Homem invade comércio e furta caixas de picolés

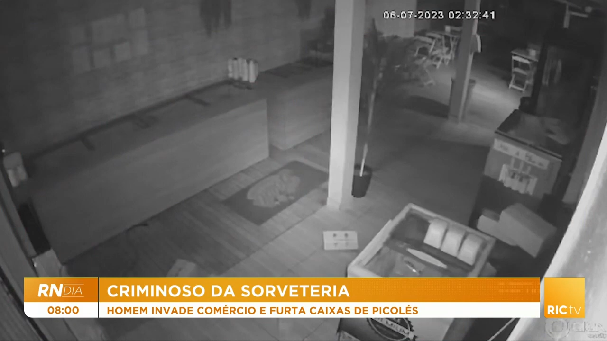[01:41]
A gente dá risada, acha um caso bizarro, como vocês mesmos falaram, mas a verdade é que ficou uma baita bagunça e um baita prejuízo pro dono da sorveteria, viu? Mais ou menos 500 reais de sorvete que foram embora.
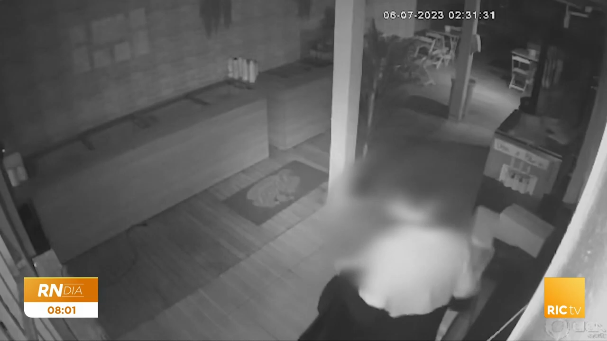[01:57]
Meu Deus, a gente vê... Era isso que eu ia chamar a atenção.